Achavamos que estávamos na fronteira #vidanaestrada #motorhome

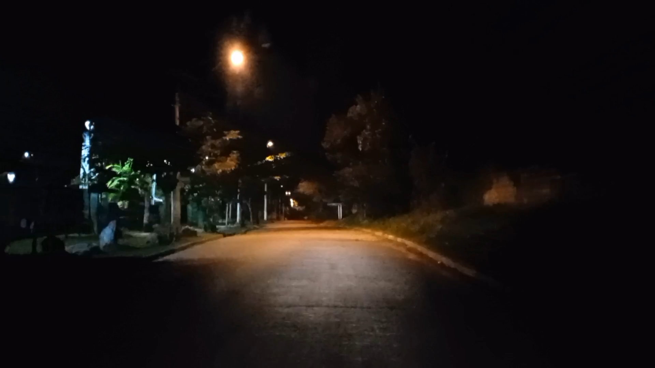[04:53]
E aqui tá muito escuro, né? Precisa procurar um lugar, assim, seguro. É verdade, mas a gente vai encontrar. Ainda tá cedo e nós vamos encontrar, né? Vamos sair andando por aí. Lembrando, galera, que nós estamos em nossa rota, né, sentido ao sul do Brasil. Vocês estão conferindo aí nos vídeos anteriores alguns lugares que a gente já passou e mostrou para vocês. Beleza? Bora lá, Silvana? Bora lá!
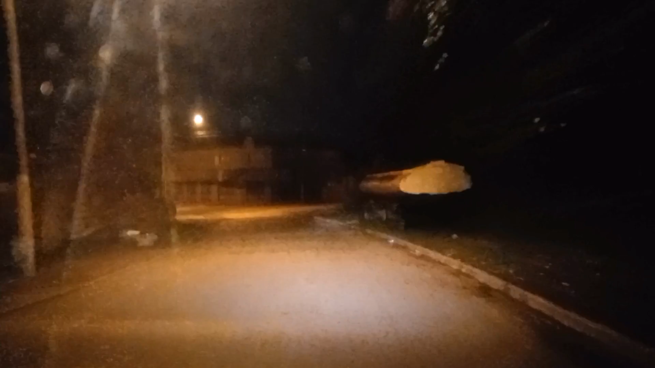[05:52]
Tem saída, vamos lá, vamos mostrar. Ai, princesa, eu tô é com fome, sabia? Já! Já, direita, esquerda. Eu vou por aqui, vai. Não, tô com fome. Tá dando fome, sim, sei lá. Tô vendo bastante luz lá no fundo. Acho que tá perto de a gente achar alguma coisa. Então vamos seguir em frente aí. Vamos seguir em frente.
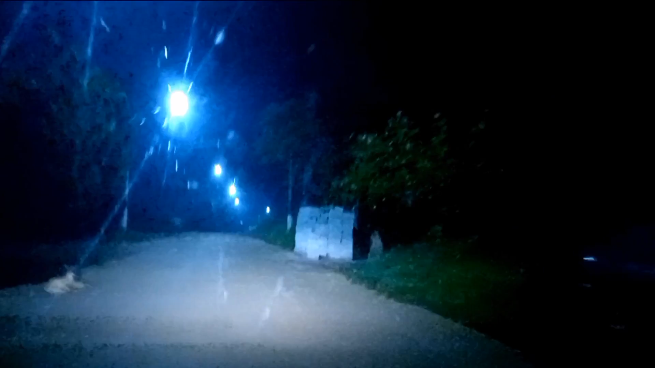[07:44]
Bom, minha flor, o rapaz indicou ali, eu parei pra perguntar e ele falou que deveria seguir aqui em frente, mas eu tô achando essa rua meio esquisita, viu? Aí, ó. Aí, ai, meu Deus do céu, acho que não é por aqui, não. Cuidado aí, pode ser perigoso, hein? Eu vou por aqui, não. Dá uma olhada. Parece que a estrada acaba aqui. Dá um jeito de voltar aqui, não vou ficar aqui não. Uma vez quando. Igualzinho no Nordeste, uma vez a gente saiu numa rua assim escura também, a gente voltou, lembra? Lembro.
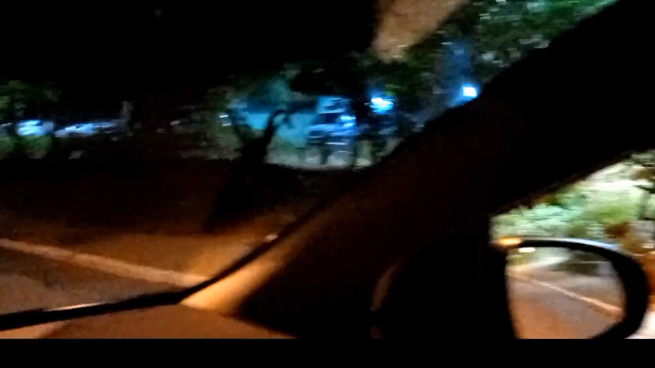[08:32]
Mas tem essa igreja aqui, católica, que deve ser uma praça aqui do centro da cidade, alguma coisa assim, viu? Não sei nem onde que eu tô. Bom, galera, é o seguinte. Agora a gente pegou aqui uma pista, aqui uma rodovia bem movimentada, encontramos aqui um lugar.
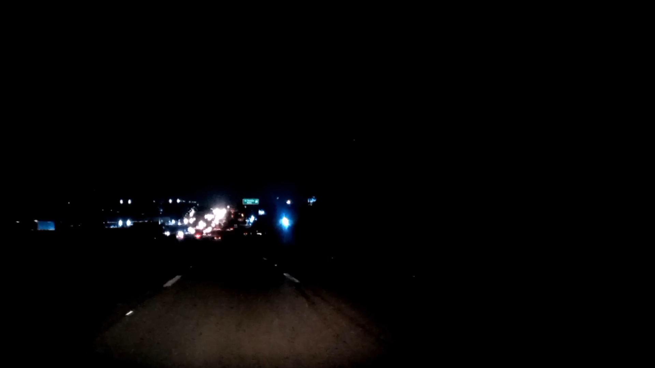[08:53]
E a gente vai seguir um pouquinho mais à frente, olha aí, ó. Agora sim, saímos do enrosco. Porque a gente fica nos lugares assim onde nós não conhecemos. E aí já viu, né? Mas graças a Deus, ó, já estamos pegando rumo lá. A gente estava sem sinal de internet, sem o GPS estar funcionando. Então a gente está meio que perdidos na noite. Mas valeu. Valeu, agora a gente vai procurar um lugar mais tranquilo. Um posto aí de caminhoneiro.